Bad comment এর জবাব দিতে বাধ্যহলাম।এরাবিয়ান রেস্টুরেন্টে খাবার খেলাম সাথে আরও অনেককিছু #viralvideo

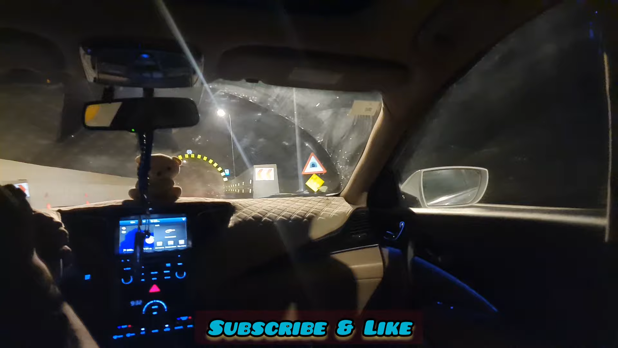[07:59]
আর এ তো দেখেন আমরা আস্তে আস্তে কিন্তু সেই পাহাড়ি রাস্তা দিয়ে উপরের দিকে চলে যাচ্ছি।